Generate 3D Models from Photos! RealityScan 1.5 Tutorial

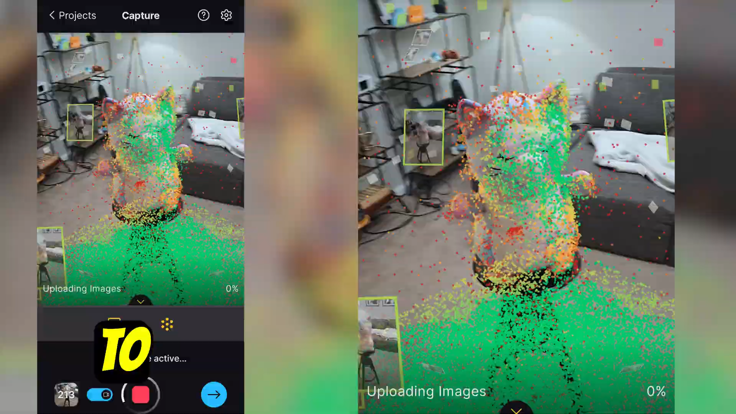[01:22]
To scan it, it's as easy as opening the app, creating a new project, and hitting the record button.
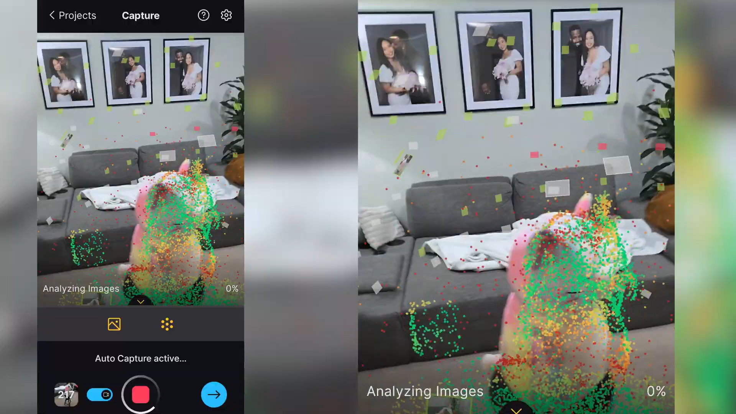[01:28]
You're going to see that the app will automatically take photos as I move around the object, and it will record the photo's position in space,
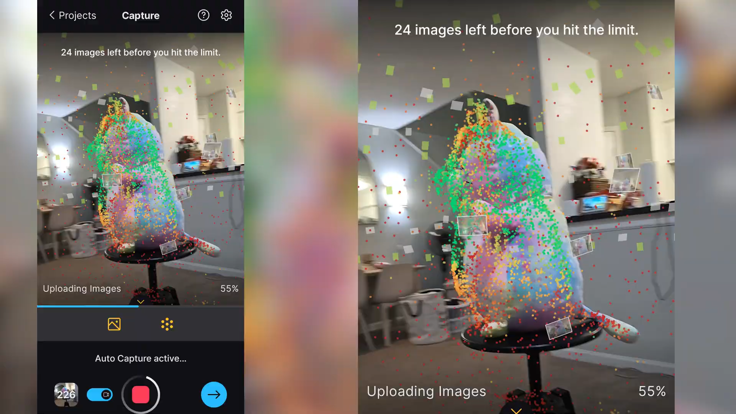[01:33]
so that way we can visualize how well I'm taking photos of every angle.
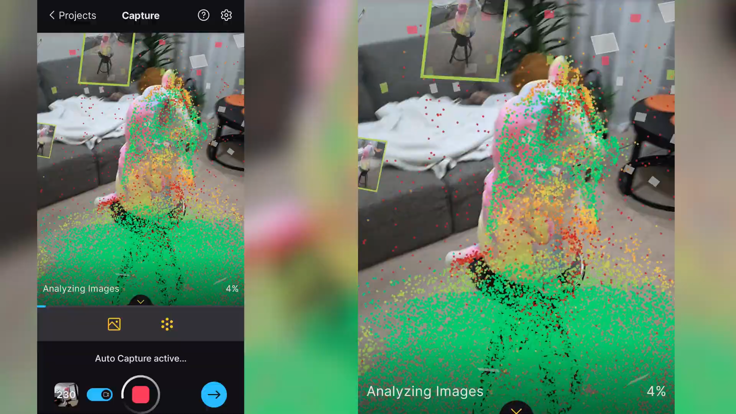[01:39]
You'll see after a bit of time that some of the photos will turn green, which means that they have been processed, and afterwards,
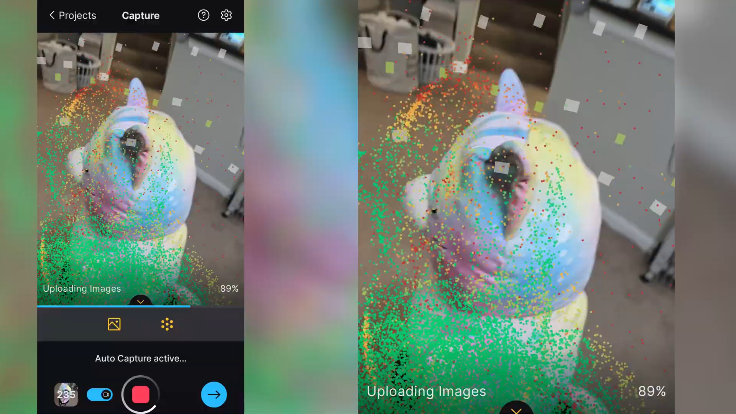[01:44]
a point cloud should appear once more photos are in the space.
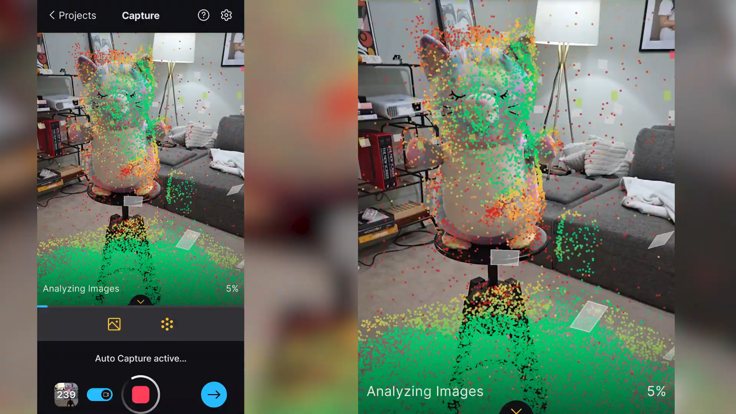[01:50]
If you see a red photo, that just means that the photo was not able to get analyzed properly, and so it's better to take more shots around that specific photo.
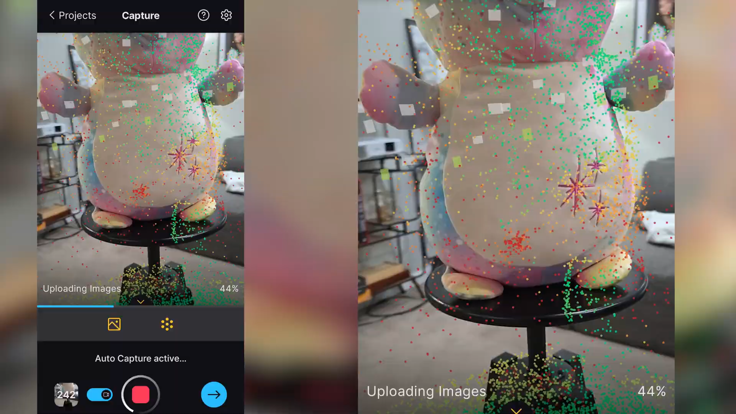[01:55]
That way, the scene has a better understanding and connection between the photos altogether to make the model.
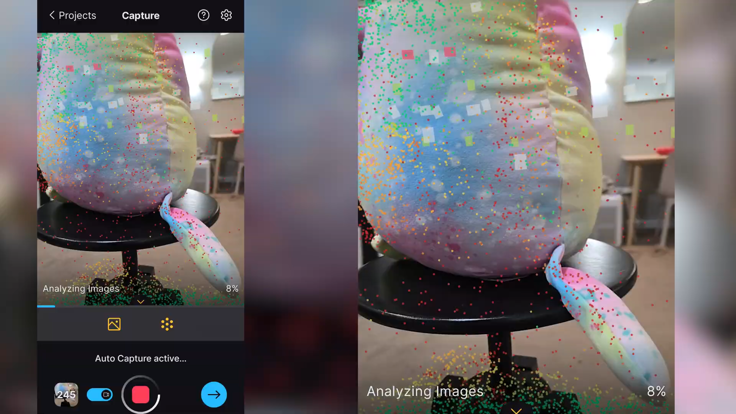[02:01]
Now, once that's done, we can preview the capture, and if everything looks right,
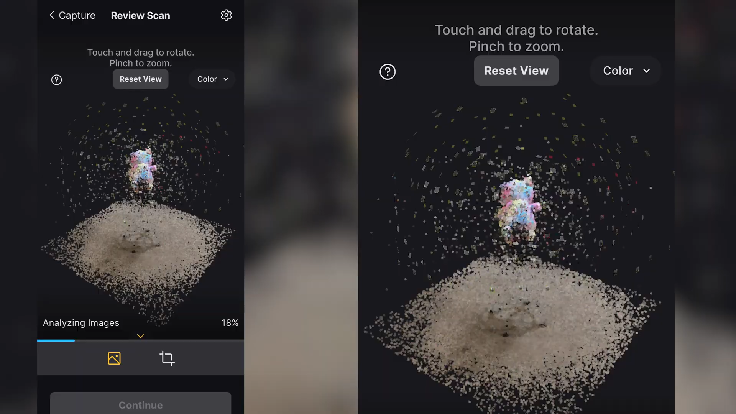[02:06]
we'll be able to see a colored point cloud, as well as a quality point cloud in which the red areas
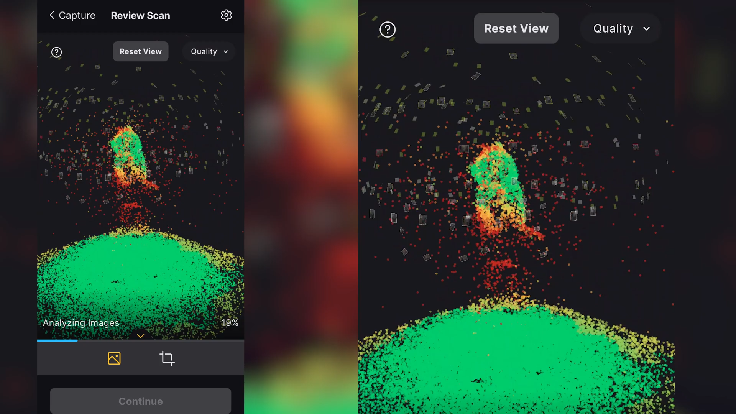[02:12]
are problematic areas for the scan and possibly could benefit from having more photos.